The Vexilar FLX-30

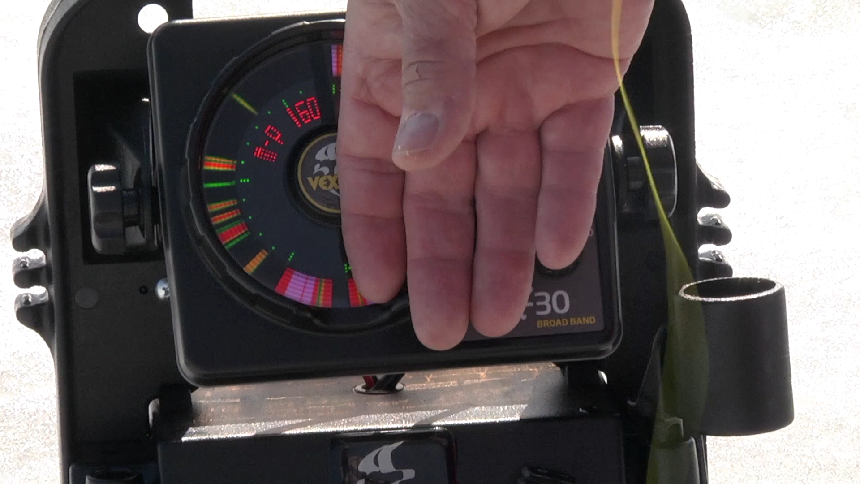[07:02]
And there's my lure going up and down. And these are all fish, folks. These are all fish. And, and, and yes, I'm that bad of a fisherman that I can't even get these fish to bite. But the true fact of the matter is, is that these fish are just like zombies. Now maybe when the sun hits the tree line, they'll all start to bite. But right now, these guys don't even want to look at me.